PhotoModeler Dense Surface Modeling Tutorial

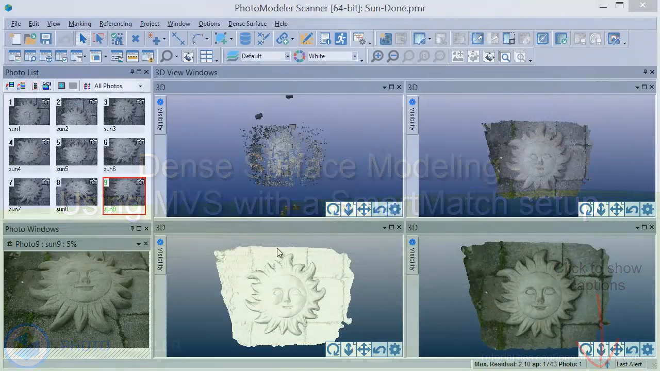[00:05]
This tutorial shows how to create a dense surface model using Smart Match automation and multi-view stereo. Here is the finished project created from these nine photos. PhotoModeler Scanner has four stages to create the final textured model. These 3D views show the project after each of these stages. This 3D view shows the results of the first stage. The Smart Match process matches key features across the photos and uses these to solve the camera positions as well as creating the sparse point set.
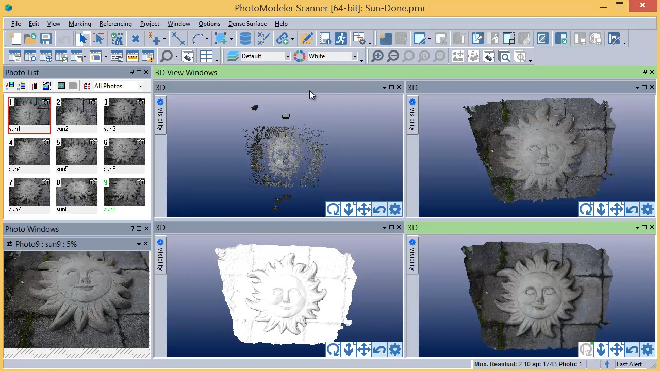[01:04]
These points are then triangulated during the Modify Mesh step to create this shaded mesh. Finally, the triangulated mesh has textures applied from the original photos. We will now show this project being created from the beginning.
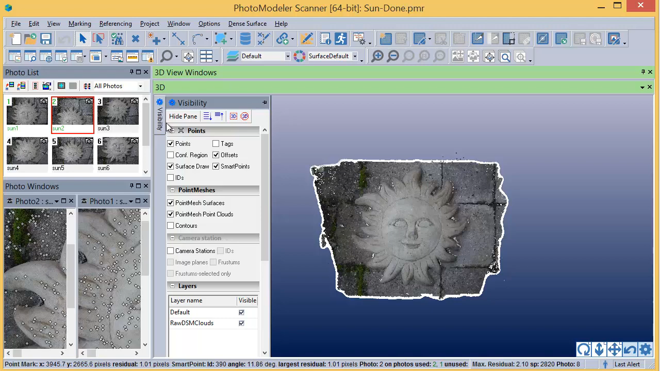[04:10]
Turn on the point clouds to show the MVS result.
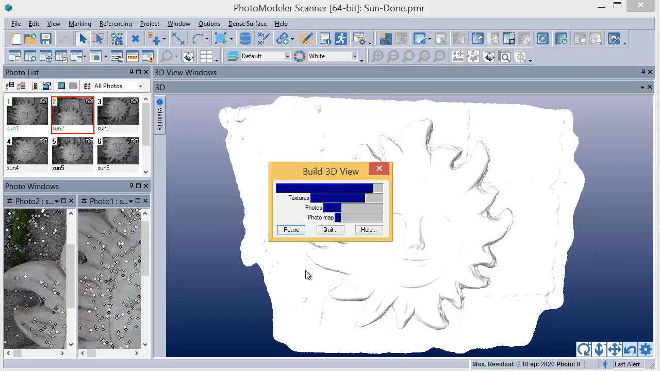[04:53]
There are a few areas around the edge of the model that are not visible in any of the photos.